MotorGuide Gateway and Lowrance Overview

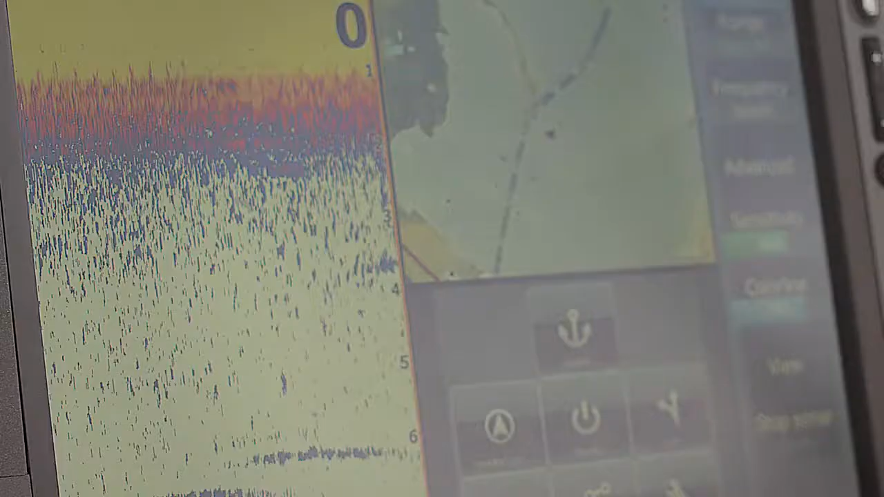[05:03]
through that gateway and that is i'm going to go to a waypoint
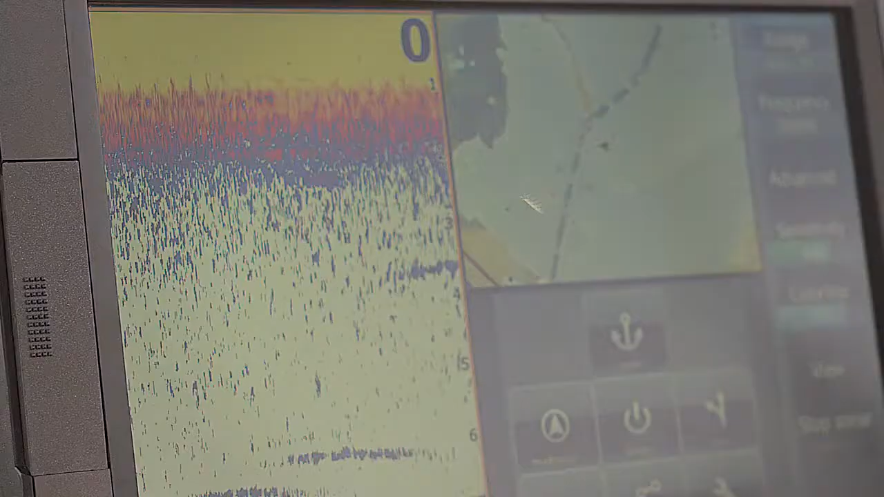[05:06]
so first of all i'm going to switch to more of a standard screen this one just simply has a chart and so
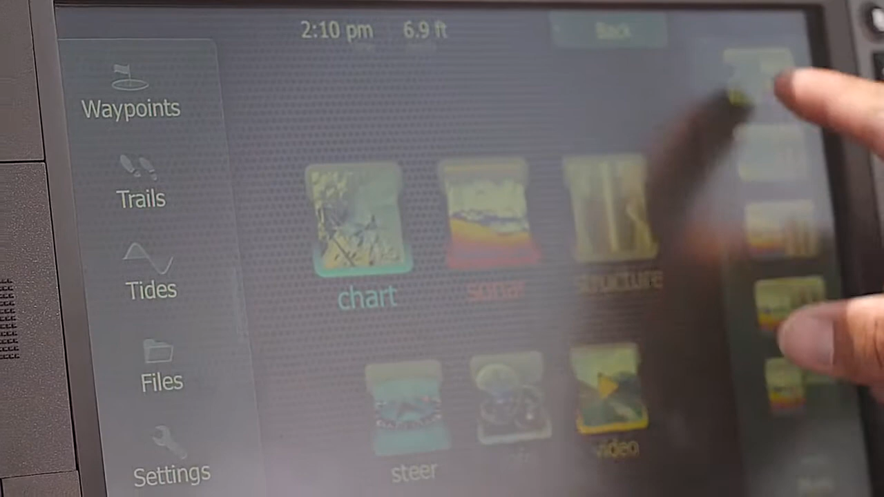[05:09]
i'm going to choose an existing waypoint here and
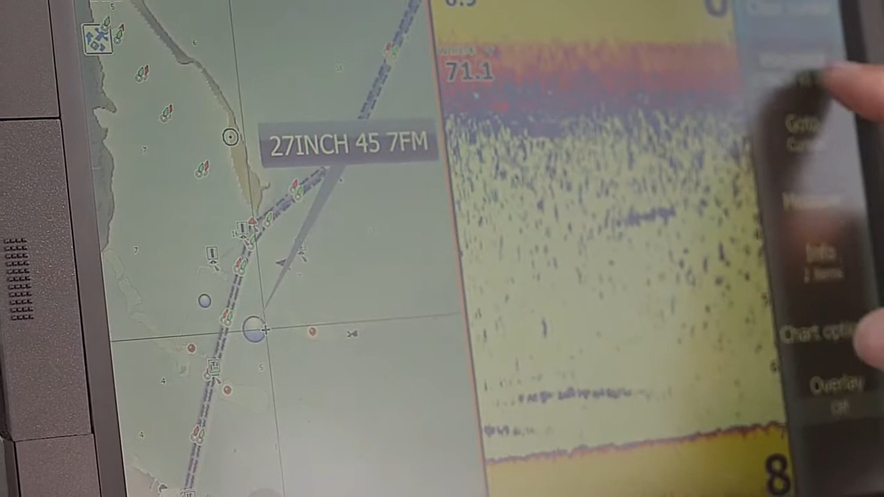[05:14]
i'm going to tell the unit to go to it
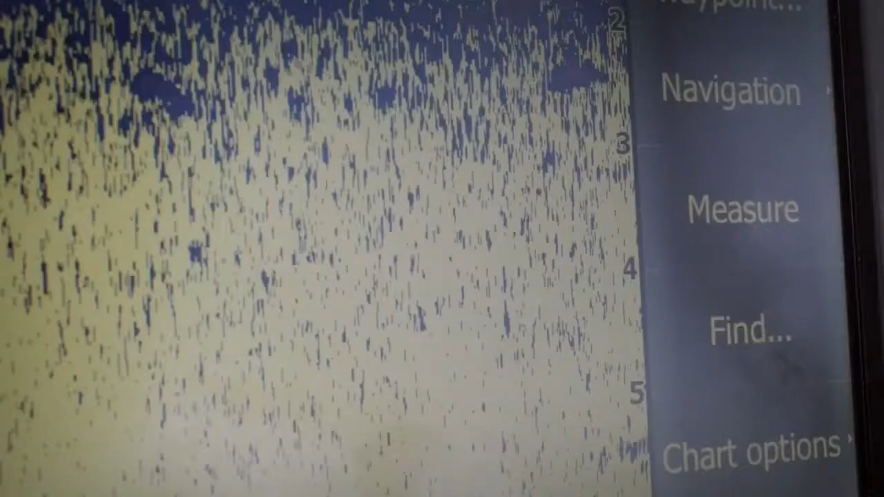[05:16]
you'll get a message back that says do you want to engage autopilot yep
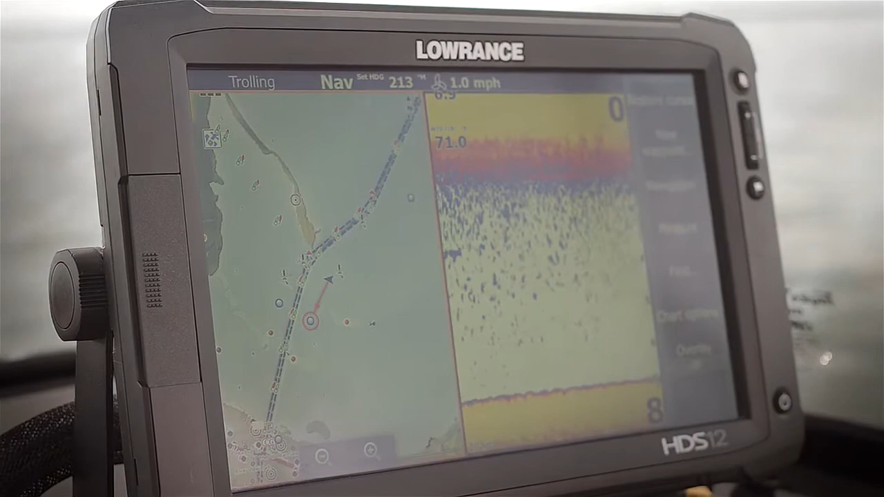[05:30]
On screen: speed 1.0 mph
the functions that are in the pinpoint gps gateway
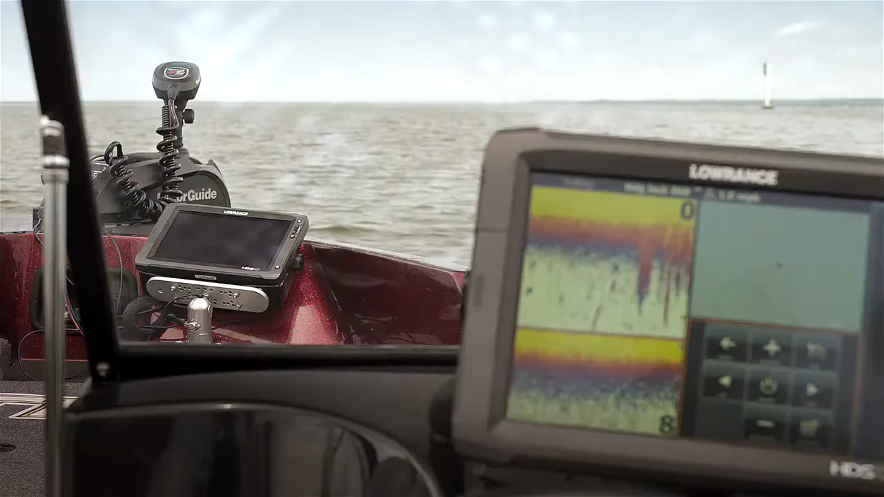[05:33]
system you know it's the system that connects up that motor guide xi5 with your hds lurance units and that's just really the tip of the iceberg there's things